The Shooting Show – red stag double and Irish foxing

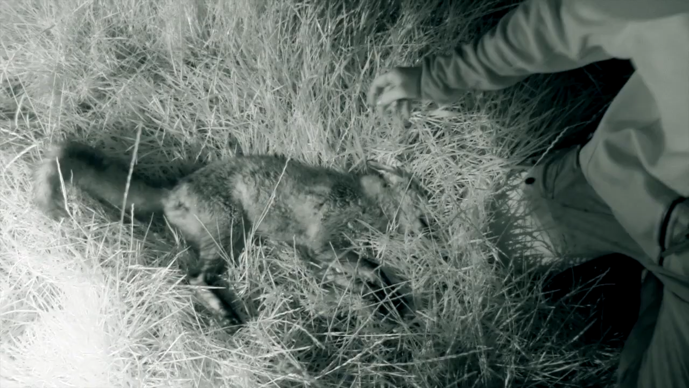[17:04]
and that was a little cub vixen that was a cub vixen the first one done the job just a neck shot underneath the chin when she looked up
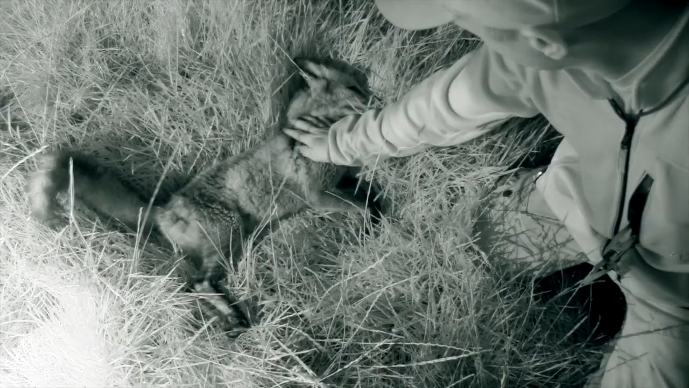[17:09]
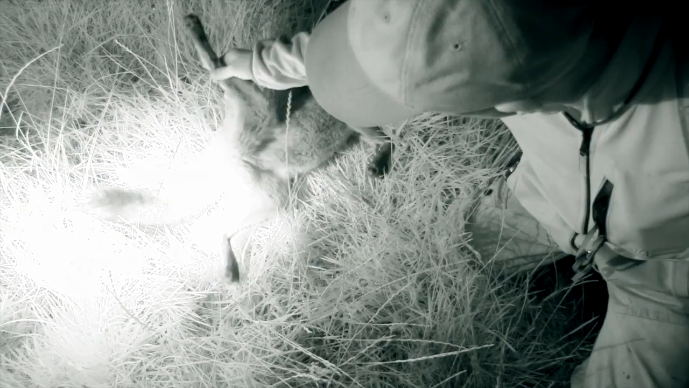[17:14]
this year's vixen little cub there is a pen just down in the corner maybe 100 yards away there's two other foxes here no joy with them
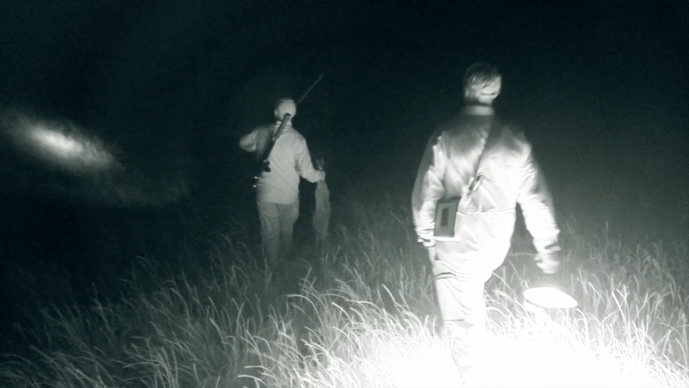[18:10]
uh we went back up to the vehicle went a bit further up the lane and got into higher ground still rough ground
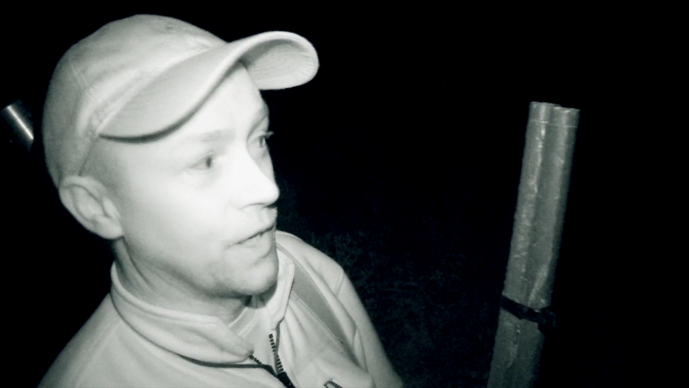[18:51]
in the way we'll just leave them we'll get them another time so hopefully he's down a bit lower than they are
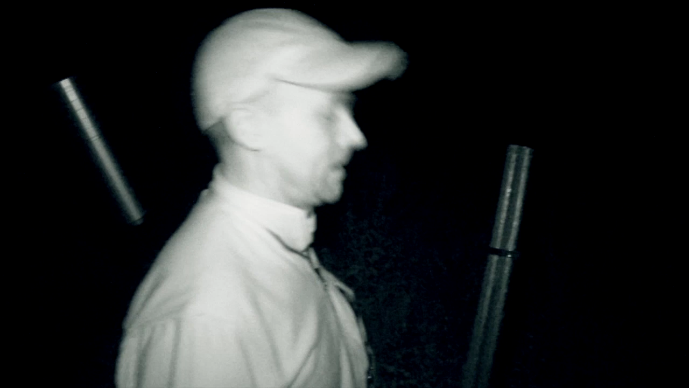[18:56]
we got out through them they behave reasonable
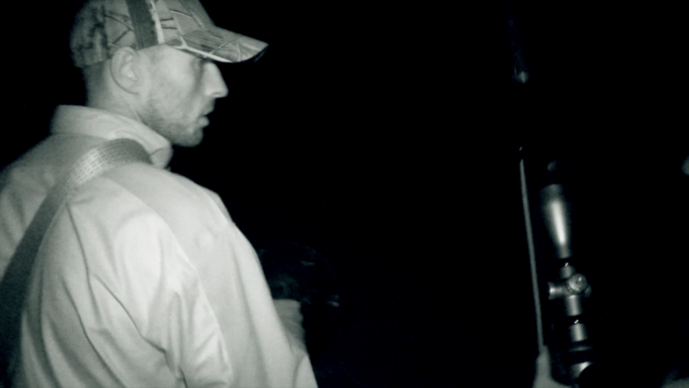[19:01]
just check behind us for a bull
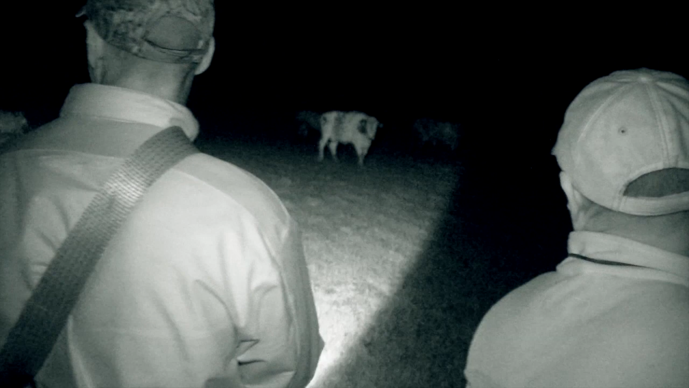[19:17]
they got a bit skittish they started to move the fox started to move away
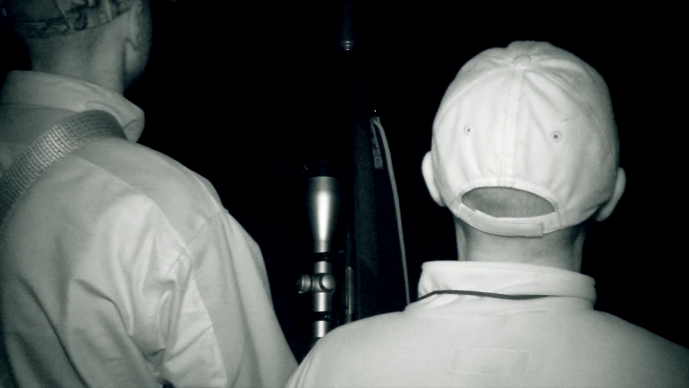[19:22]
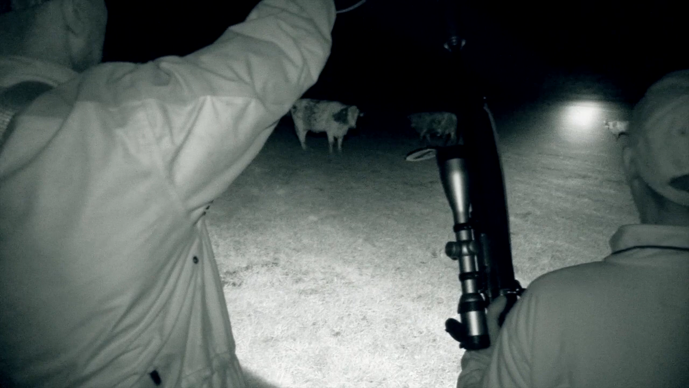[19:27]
there'll be no chance of a shot here so we move on thankfully once we get clear of the cattle an opportunity presents itself once more
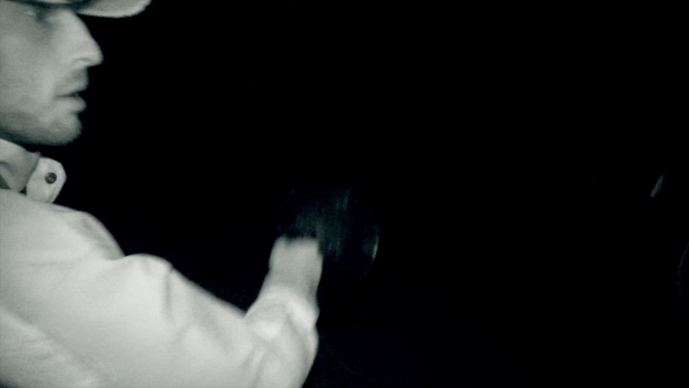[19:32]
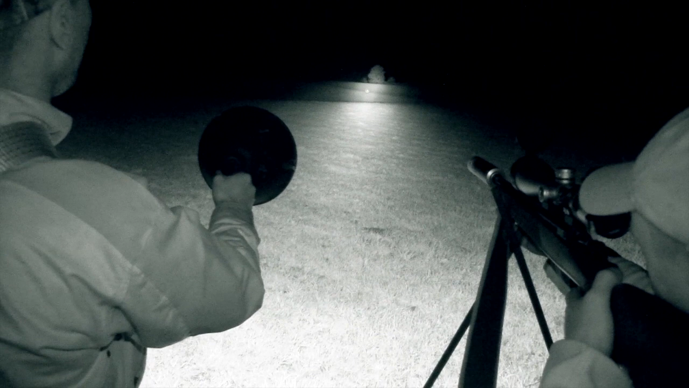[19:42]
so we did manage to get that one in the end we got away from the livestock they kept down below us fox moved up the bank
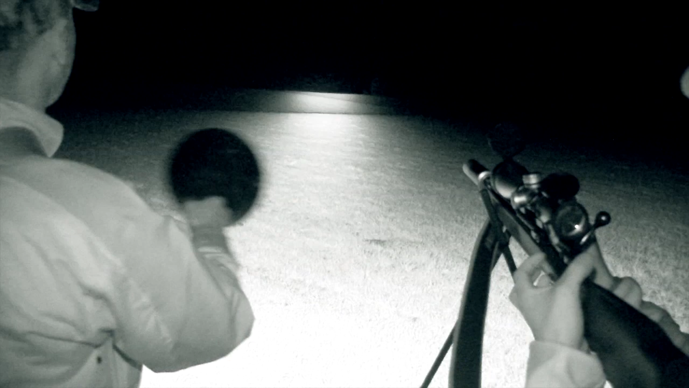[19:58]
it wasn't going to stop for a squeak so i gave that a little whistle just
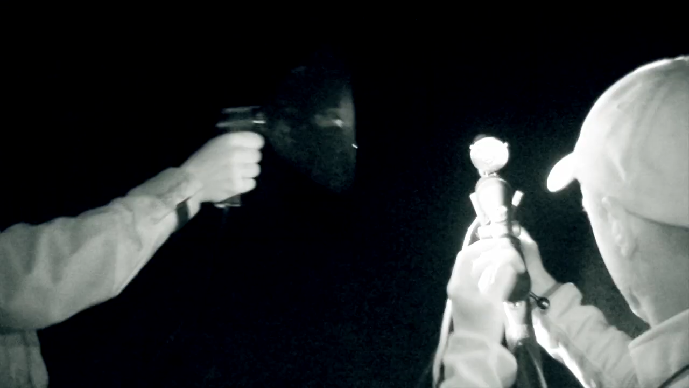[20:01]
to get it on broadside managed to take the shot on it and worked well
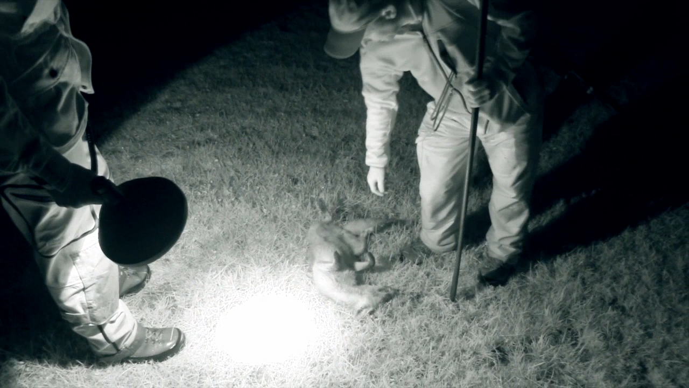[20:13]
another little fixing that time she gave us a bit more of a chance to see her all our lady as well happy with that now
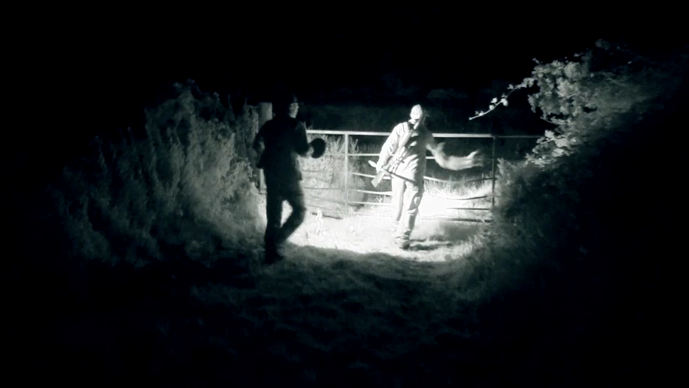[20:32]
with two foxes on the ground all that's left is to brave the gauntlet of the cows one more time before we make it to the vehicle but stephen reckons we can get one more fox before the night is out
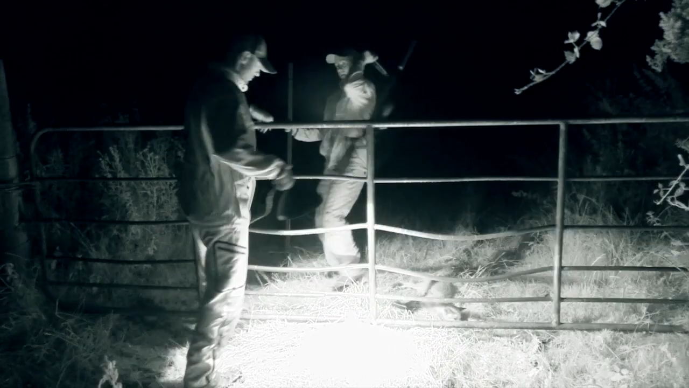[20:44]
we came back we tried another bit of ground same story open pasture land couple of foxes there now we were actually driving up along the lane the first one looked out over the ditch and sort of gave the game away for everybody else
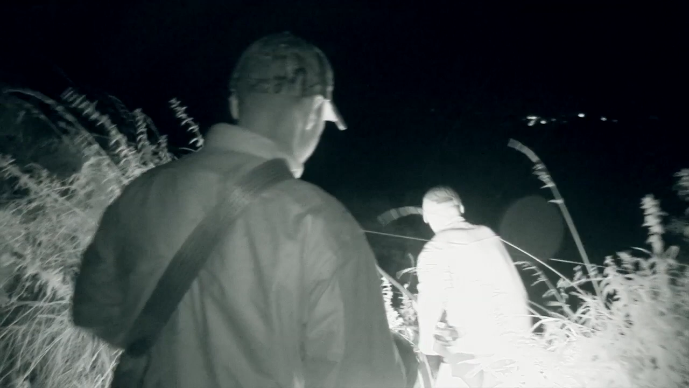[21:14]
the first fox came up very well thought it was going to come under our feet 20 30 yards away
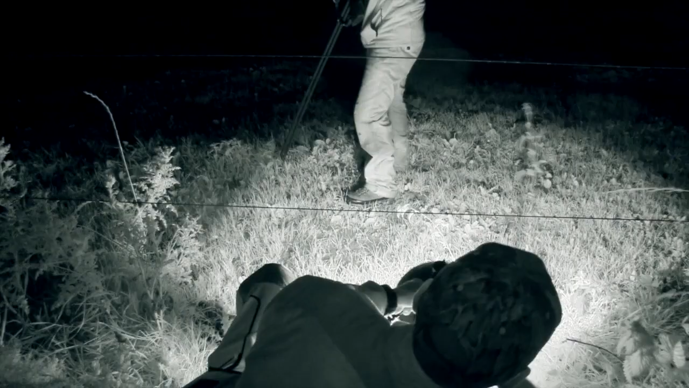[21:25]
it just disappeared back into thistles and moved back down the fence
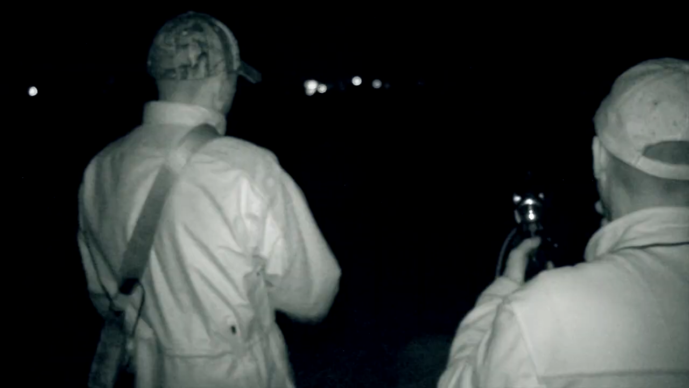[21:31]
while that was going on we had two out to our left which were totally wrong for the wind